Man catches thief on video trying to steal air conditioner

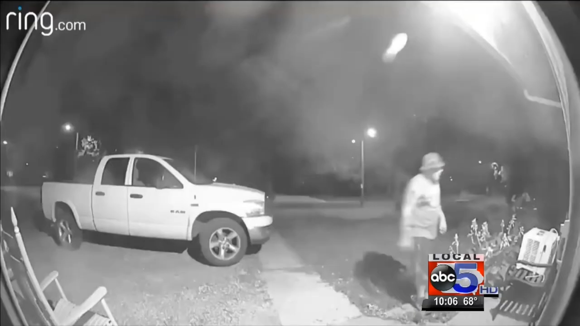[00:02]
This was shot outside a Des Moines home.
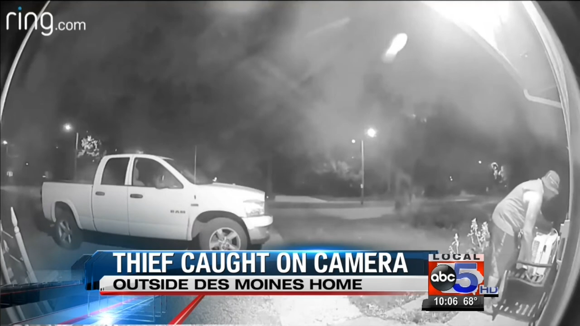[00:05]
You can see a man on his bike walks up to this house triggering the home cameras. The thief picks up an AC unit sitting on the front porch.